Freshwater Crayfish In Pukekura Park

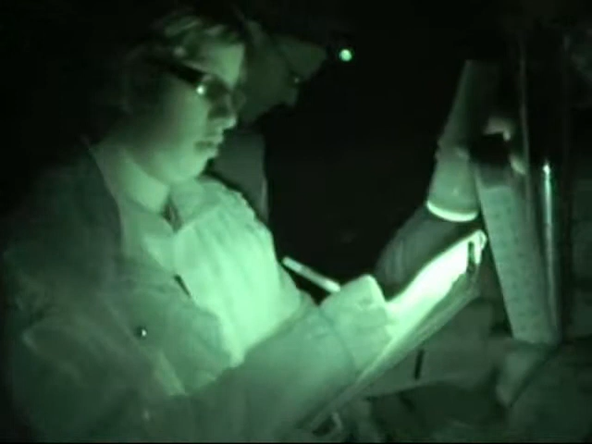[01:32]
This involves testing the water level, the temperature and the clarity of the water.
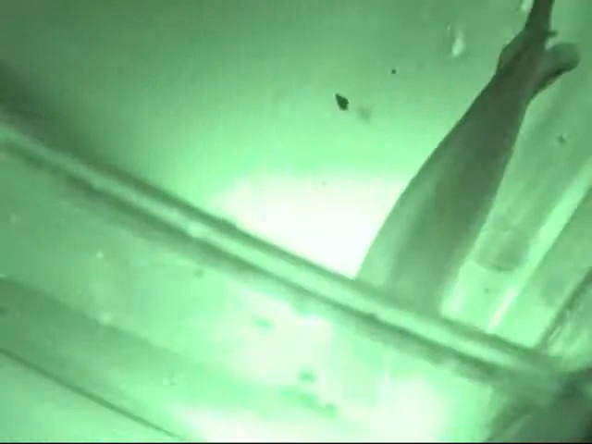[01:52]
However, we managed to catch a fish which we discovered was a banded cockapoo. We also caught a mayfly.